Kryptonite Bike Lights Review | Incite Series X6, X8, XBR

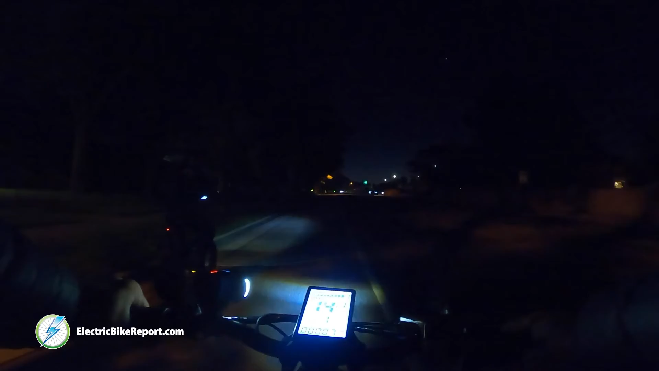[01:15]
the award-winning light distribution technology is going to keep surfaces
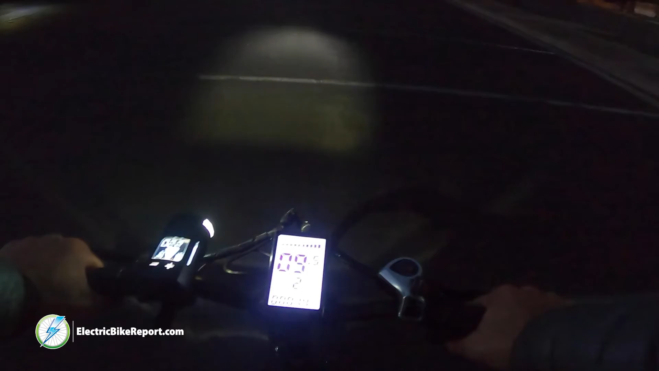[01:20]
in front of you emitted without blinding others which is great for everybody